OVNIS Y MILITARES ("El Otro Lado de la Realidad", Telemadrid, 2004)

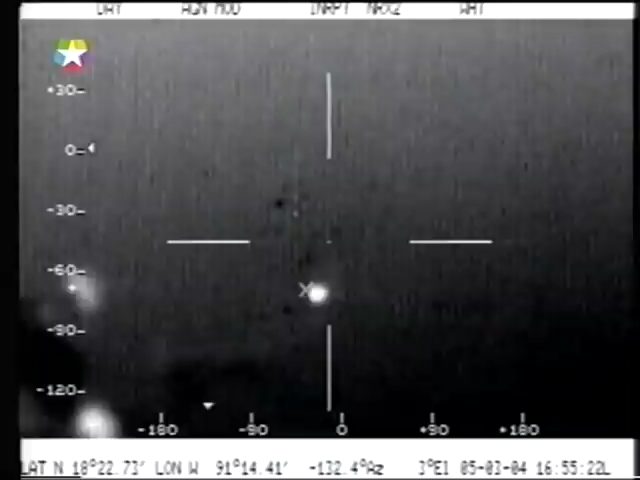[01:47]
recogidas por un avión militar del Ministerio de Defensa mexicano que se encontraba haciendo maniobras para tratar de localizar aviones de narcotraficantes en la zona de Campeche, en México.
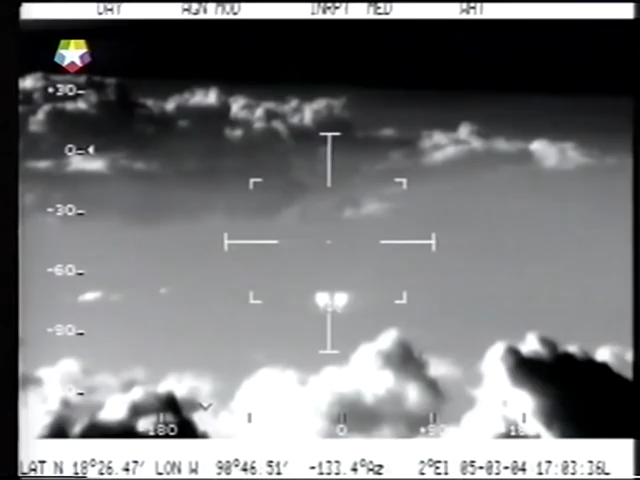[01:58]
Probablemente ustedes han visto fragmentos de estas imágenes en televisión. Nosotros, en el otro lado de la realidad, hemos conseguido el documento íntegro.
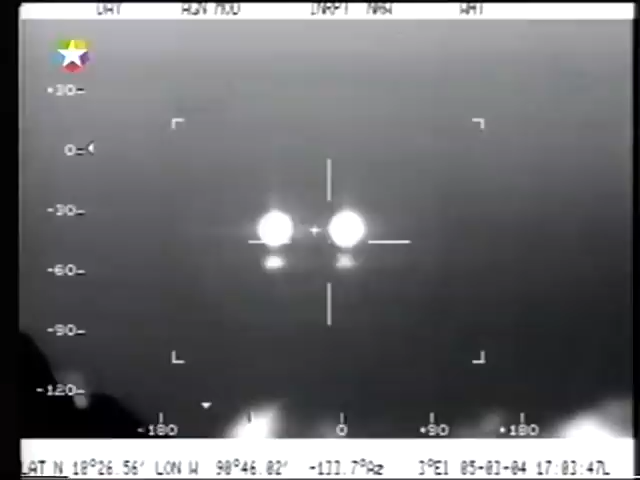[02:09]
Son 30 minutos de grabación de esferas lumínicas que empiezan siendo una sola,
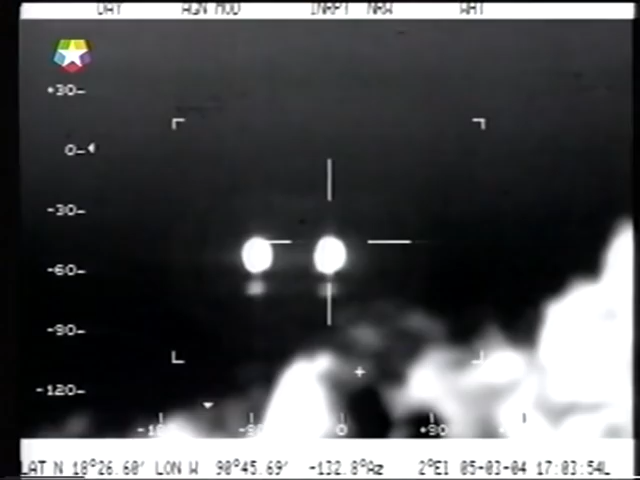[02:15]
se convierten a los pocos minutos en dos y después en una enorme sucesión de objetos extraños hasta completar un total de 16 focos de luz no identificados. Son imágenes obtenidas con una cámara muy especial, una cámara llamada FLIR, que obtiene lo que serían imágenes en infrarrojo. Solamente detecta el calor desprendido por estos objetos.
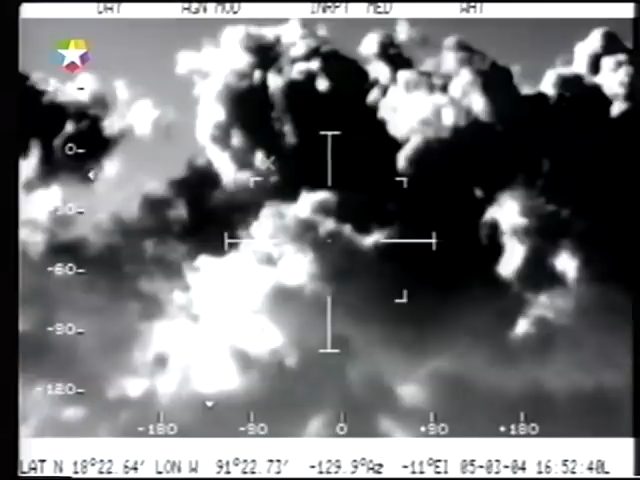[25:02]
visibles y esto no ocurrió así. Otro aspecto muy importante es que los objetos llegaron a rodear al avión,
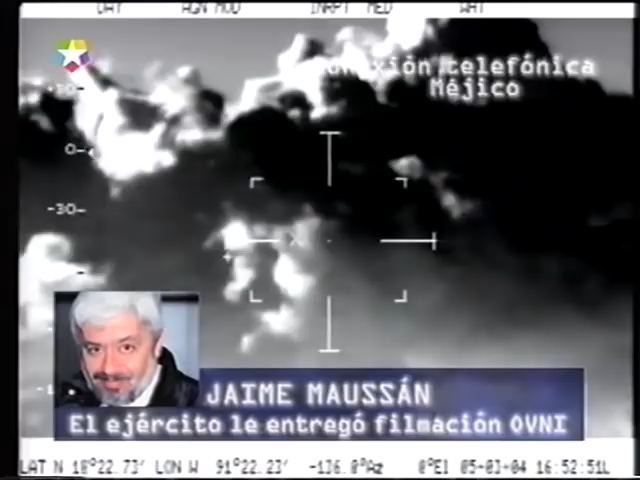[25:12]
lo cual fue captado a través de radar e incluso con la misma cámara de visión infrarroja. Este es un aspecto muy importante porque aquí obligó al piloto a apagar sus luces de navegación para evitar lo que él pensó podría ser algún tipo de confrontación.
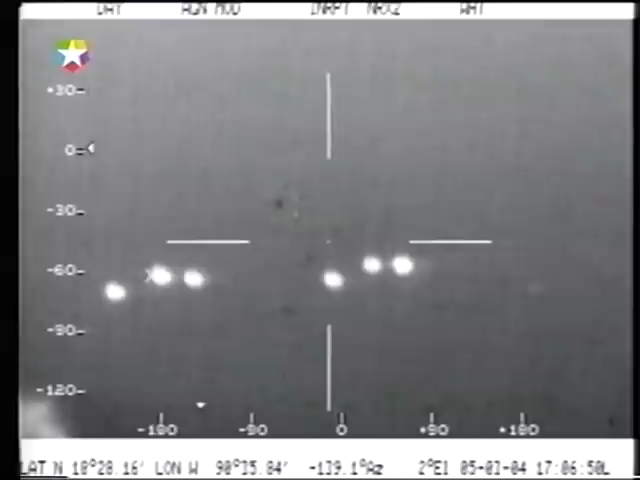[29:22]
Nadie ha dicho, sin embargo, que este fenómeno sea extraterrestre.
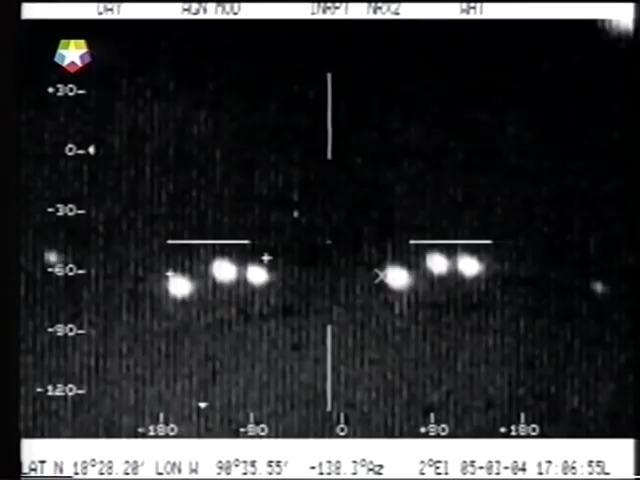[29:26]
Nadie ha dicho que pueda tratarse de seres de otras partes. Simplemente tenemos un fenómeno aquí, que parece ser inteligente,